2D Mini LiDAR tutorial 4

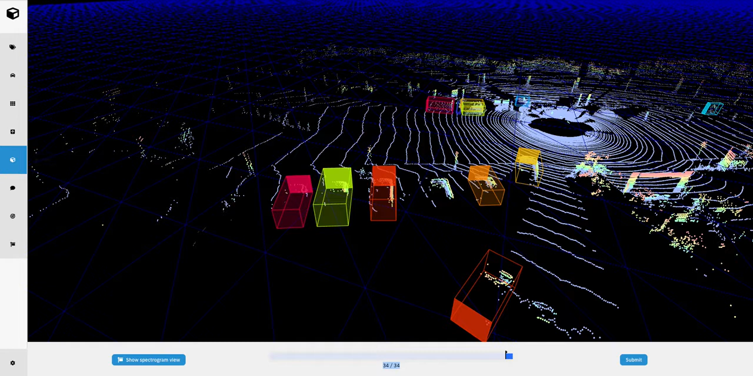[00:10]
Let's go over how to add cuboids into the 2D Mini LiDAR tool. First, in order to add cuboids, you're just going to need to go to the 3D scene. Again, this is the option here in the left panel. This is the fifth option. Normally when you're on the project view, you just click over to the 3D scene to view.
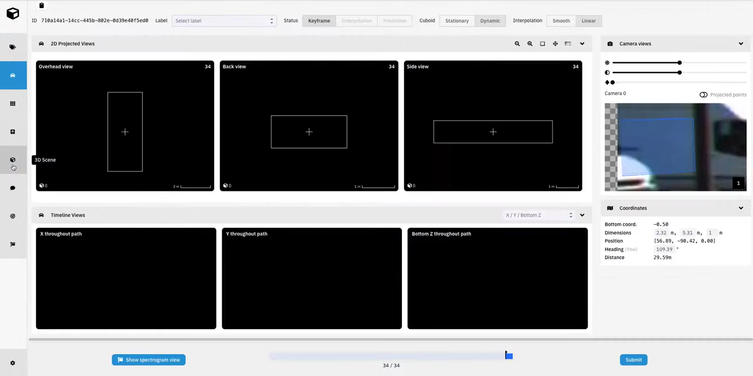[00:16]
You can now press T to enter top-down view,
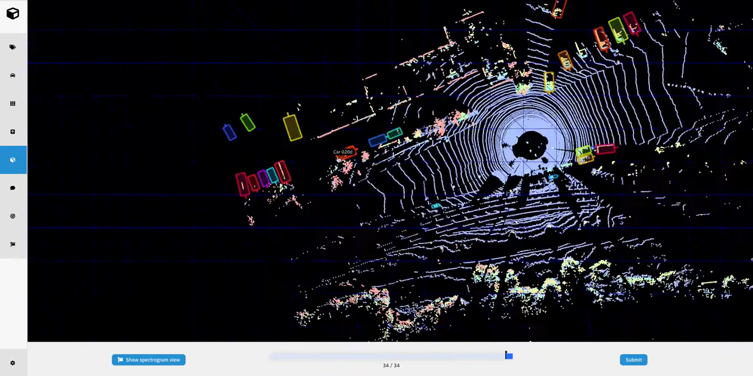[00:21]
which is a direct bird's-eye above the entire scene. This is useful for annotating objects and annotating new objects. You could press F to unlock the camera.
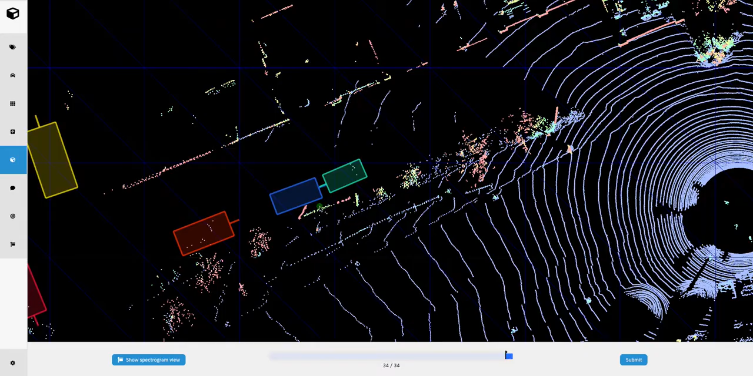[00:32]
Usually you're attached to the cuboid you're currently selected to,
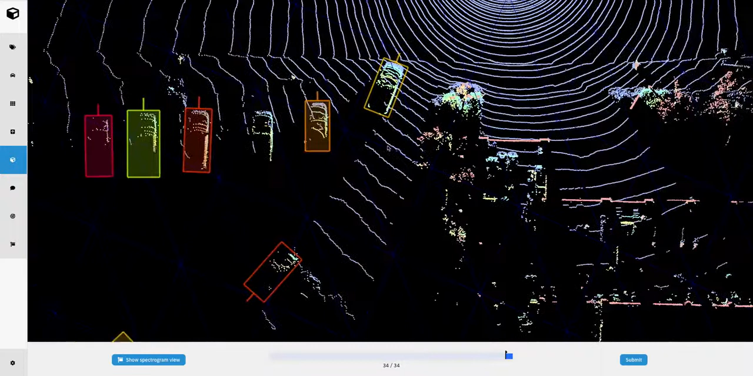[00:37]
but when we're adding new cuboids, we don't want to be locked in one place.
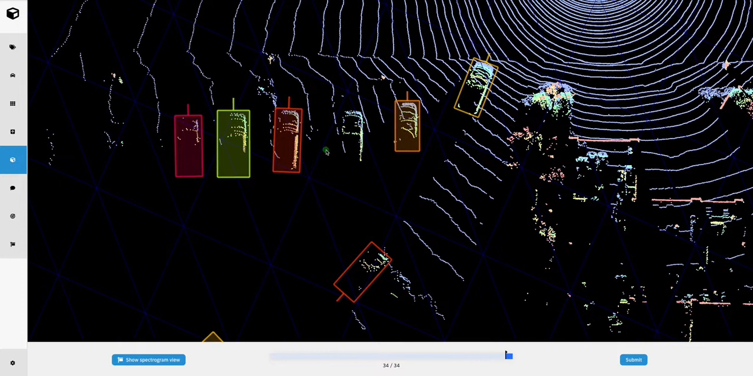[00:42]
We want to be able to move around freely, so F is the hotkey to do that.
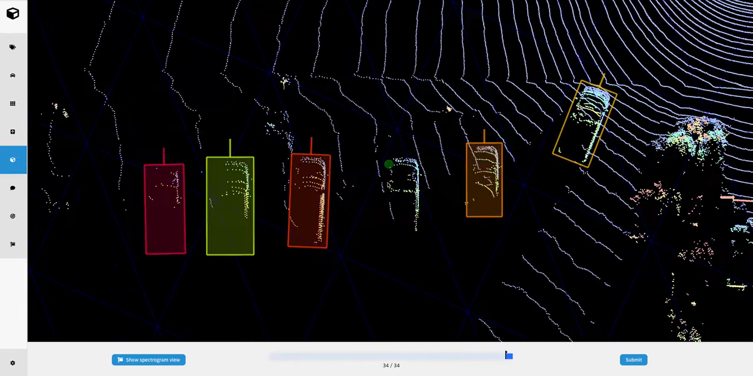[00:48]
Now we're going to see some points here of the object we want to annotate, so the first thing we have to do is just click and drag in
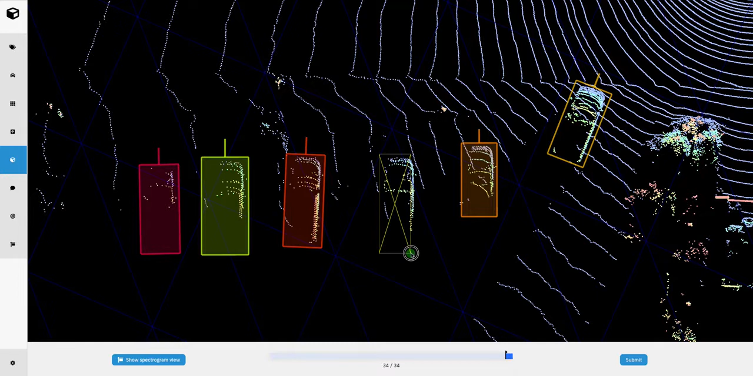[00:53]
order to draw the original in the initial dimensions for our box. Once we have the rough sizing set, we could go to the project view and we could select the label to apply to this box that we've drawn.
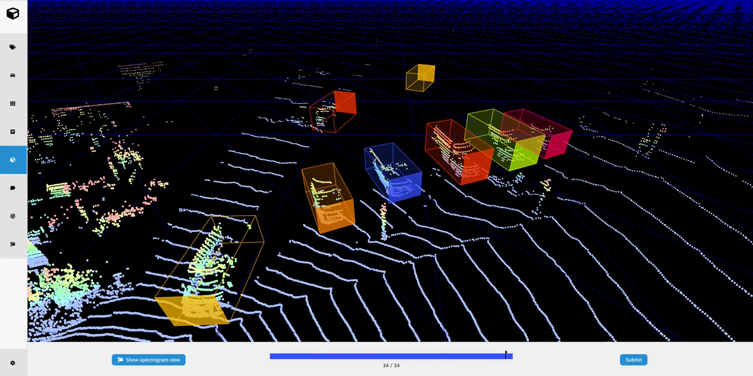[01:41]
you could either click on it in the 3D scene or you could also click on this tag up here, the first option, and you could select any objects that you either haven't visited yet or other objects you have visited so far.